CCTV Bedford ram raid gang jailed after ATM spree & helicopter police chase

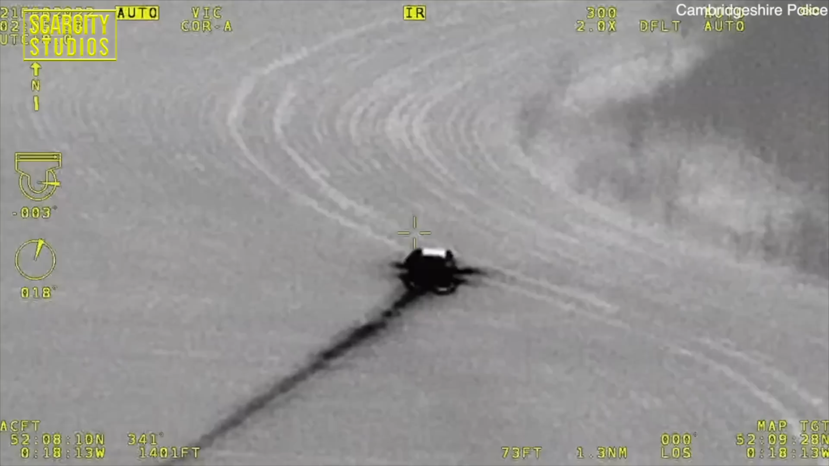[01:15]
Four men have been jailed for their involvement in a series of ATM robberies across Bedford and Cambridgeshire.
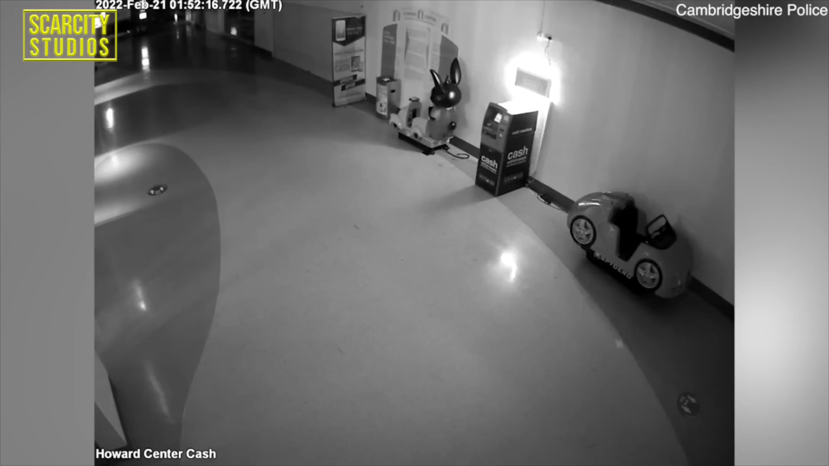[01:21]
CCTV footage used in court to convict them shows them stealing an ATM from a shopping mall inside the Bedford area and they also nearly took a child's ride with them along the way. The police were alerted to this on the 21st of February last year, 2022,
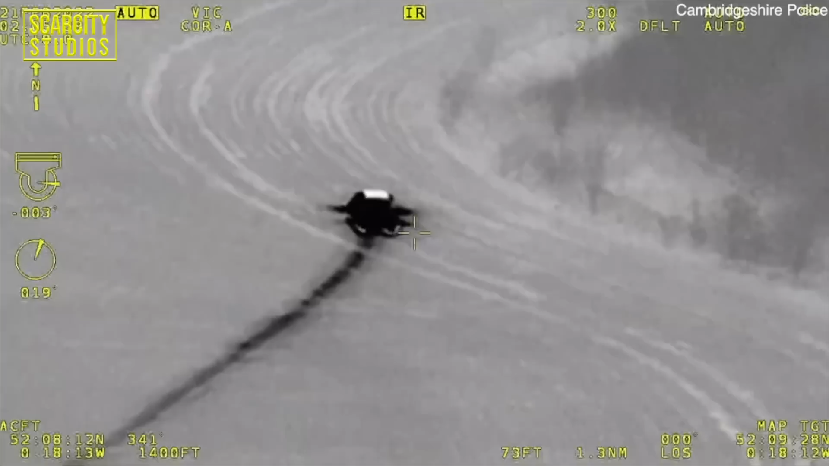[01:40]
and they chased the vehicle and there was eventually a rest deal when the helicopter became involved as well.
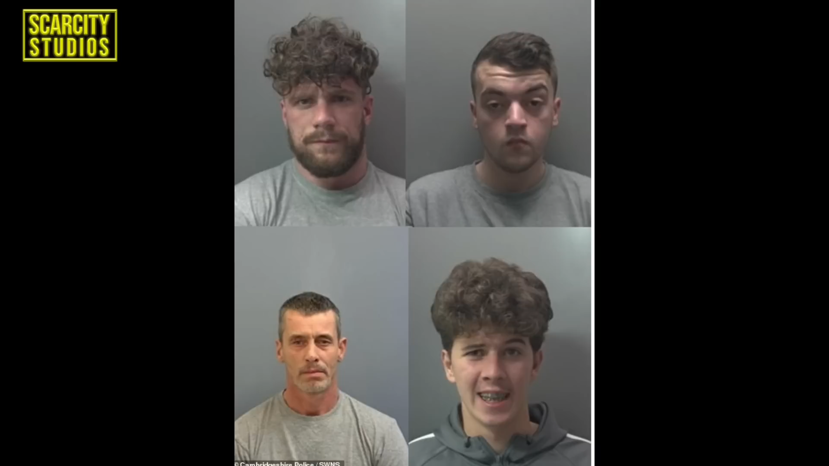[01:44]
All four of them ran into a wooded area and the four men scrambled out of the vehicle and the police chased them down individually.
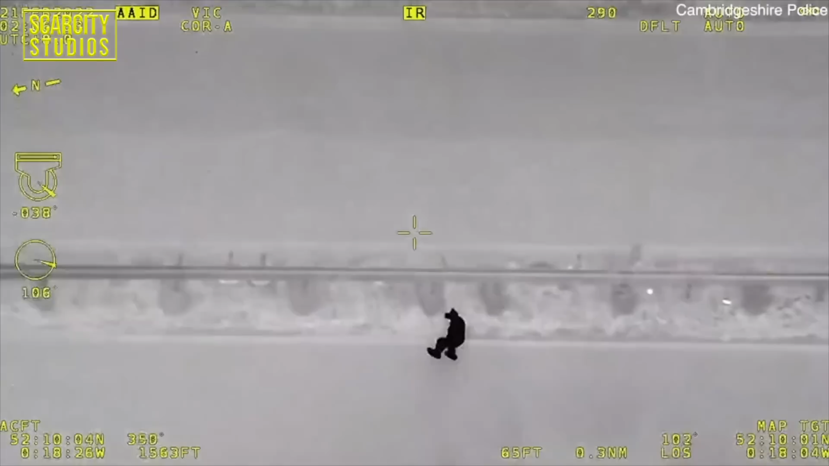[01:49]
One man is chased down on foot, he gives up and sits in the woodland lying down as he is approached by police.
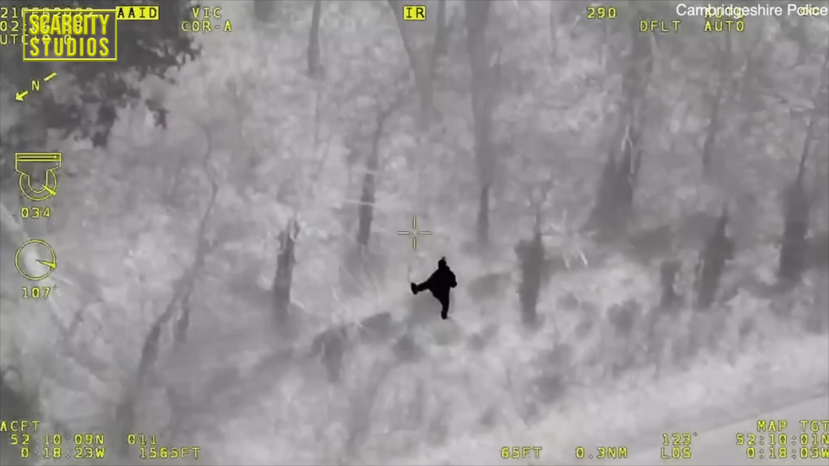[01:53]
Another is captured and handcuffed near a canal lock.
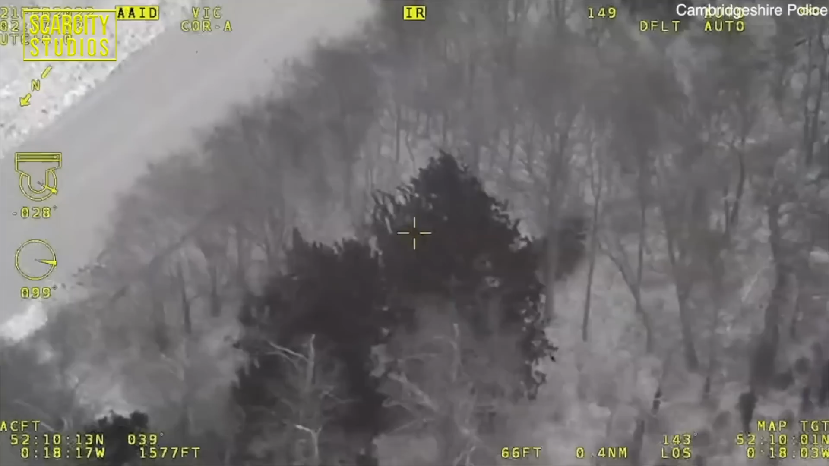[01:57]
The men wreaked havoc stealing cash and goods and damage of over £100,000 across Cambridge, Bedfordshire and Northamptonshire.